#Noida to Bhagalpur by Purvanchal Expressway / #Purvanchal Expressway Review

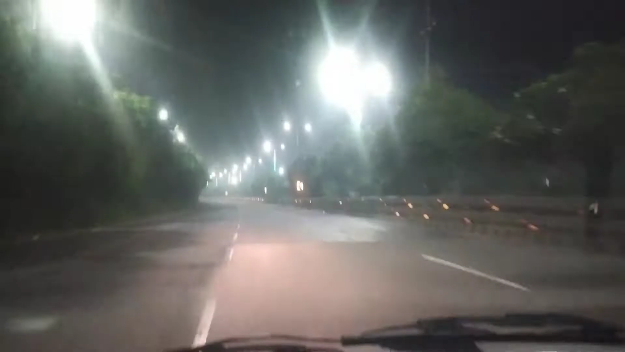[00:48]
हम पहुंच चुके हैं यमना एक्सप्रेस पे यह आपको यह बोर्ट दिख रहा होगा
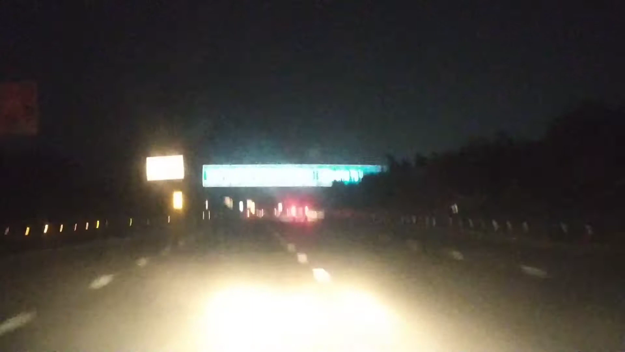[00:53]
और हमारी कार की स्पीड अभी हम 70-60 यही चल रहे हैं आरांग से बिल्कुल
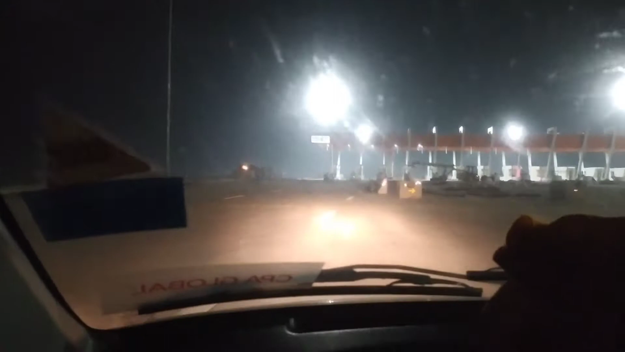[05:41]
तो इसलिए पुरवांचल पे नाइट में बिल्कुल भी न करें जर्नी,
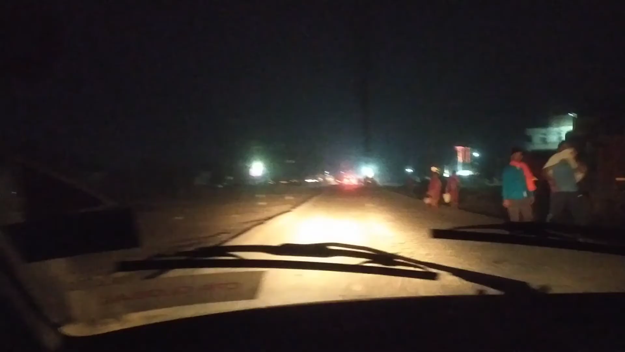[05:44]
तो अभी 5 o'clock हो गया है और हम बलिया में रात में रुख गया थे और अब निकल चुके हैं आगे की जटिंग के लिए, तो यह रहे के चार और मुझे यहां पे market में खाली गोभी ही दिख रहा है,
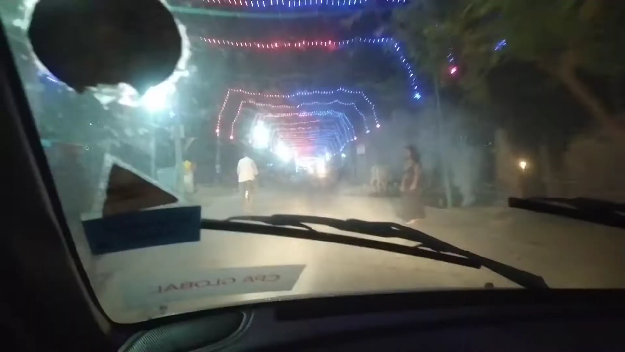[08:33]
तो यह देखिए दिवाली में पूरे रोड पे यह सजावत है बिहार में हर जगा आपको नाइट में यह लाइटिंग दिखेगी और अब हम अपने गाओं कहा लिजे सुल्टान गंज पहुँच चुके हैं और जो भागलपुर डिस्टिक में पढ़ता है